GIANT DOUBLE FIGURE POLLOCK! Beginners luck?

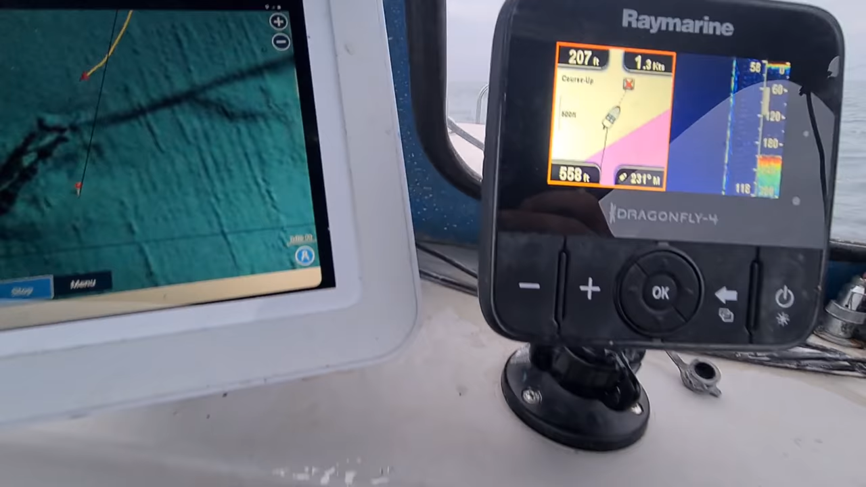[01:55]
Just picking up, we are over 207 foot of water at the moment. But yeah, I'm going to put it down, I'm going to get lead on my water.